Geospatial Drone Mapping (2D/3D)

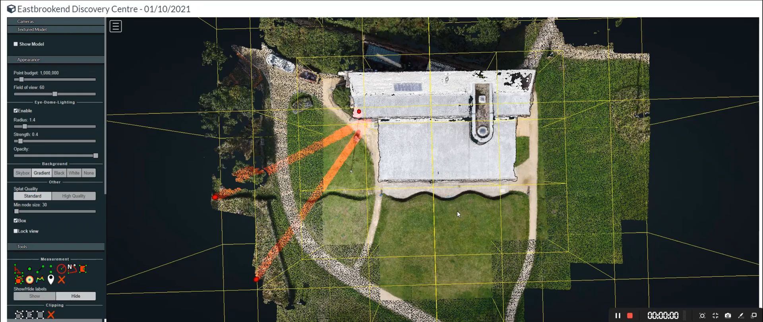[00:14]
I use this to take air footage and pictures usually now what I did this morning is I went out and
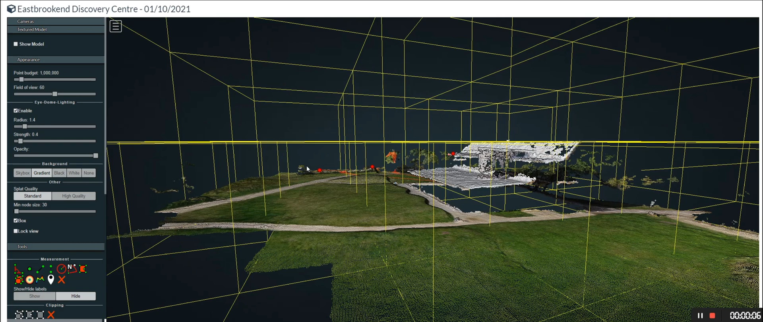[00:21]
I used a software called drone link and I programmed the flight path and waypoints for the drones beforehand the drone then over flew this
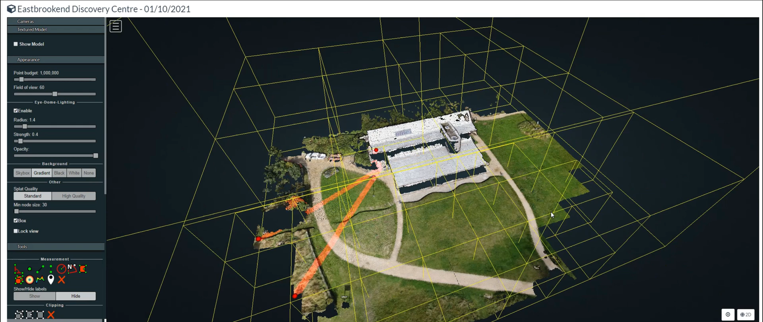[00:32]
designated area took 25 pictures fairly high definition pictures and I loaded this into an open software tool
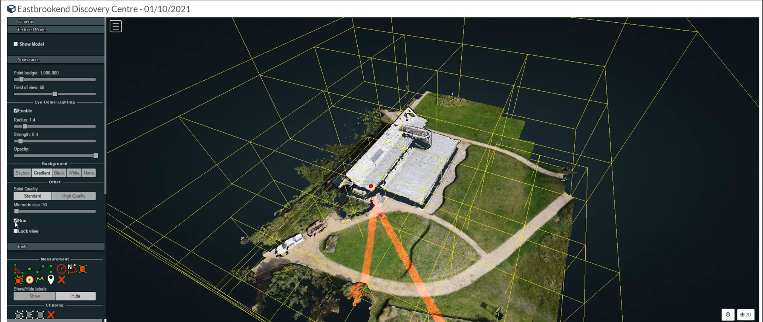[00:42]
called web ODM that then uses these
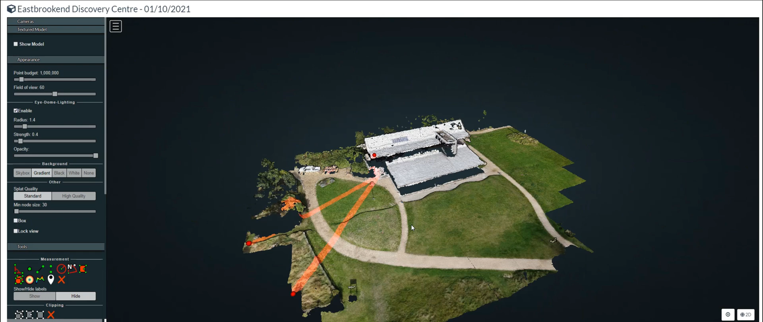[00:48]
pictures sends them to a node in the cloud and generates a
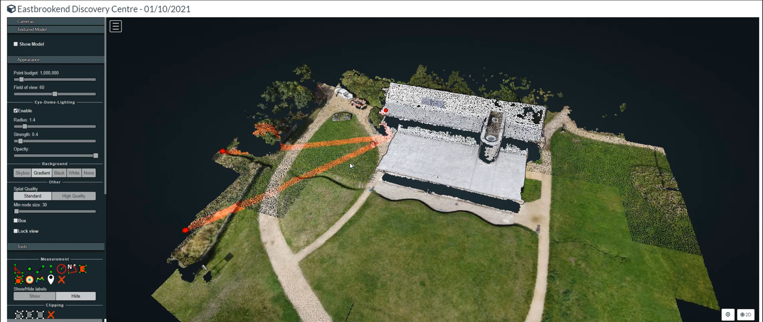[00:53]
geospatial representation of this particular area and pictures
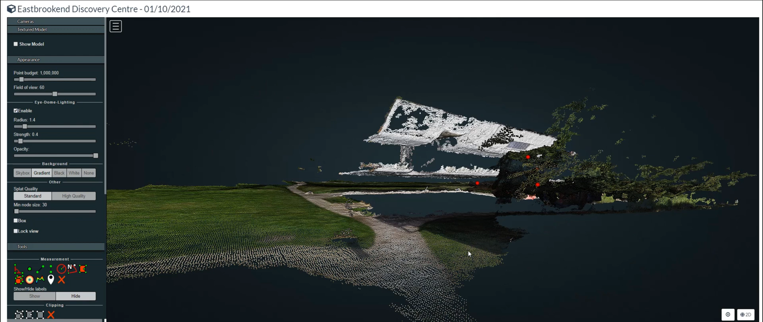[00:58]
taken it took a while to compute that about half an hour so a little
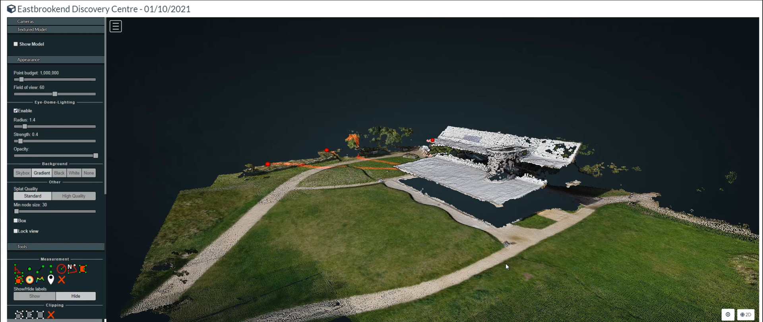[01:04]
bit longer maybe but you can see the sites are actually pretty good this is three day 3d
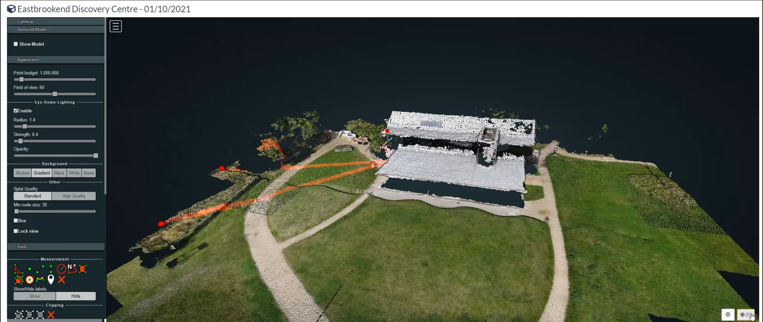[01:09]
model I'm switching now briefly to 2d model